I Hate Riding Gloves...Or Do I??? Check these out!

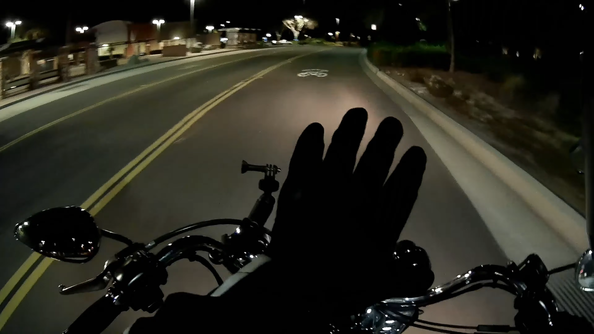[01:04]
Wanted to give you the rundown on these when it's a little colder. It's probably low 50s, I would think. March 17th in Santee, California, right outside of San Diego. And they're keeping my hands warm.
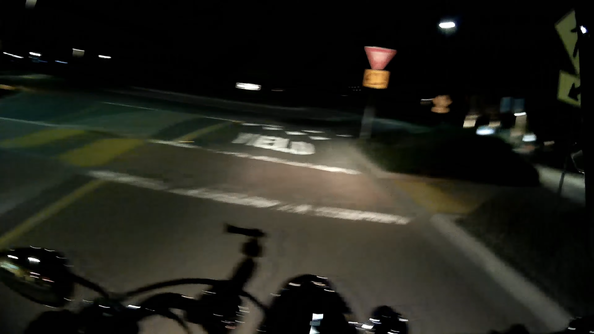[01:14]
Now granted, it's not like a, you know, 30 degree night or 40 degree night. We're riding through the wind fast on the freeway. But I can tell these will still help with that. Not like a big old thick pair of gloves. But I'm able to use my Senna, press all the buttons.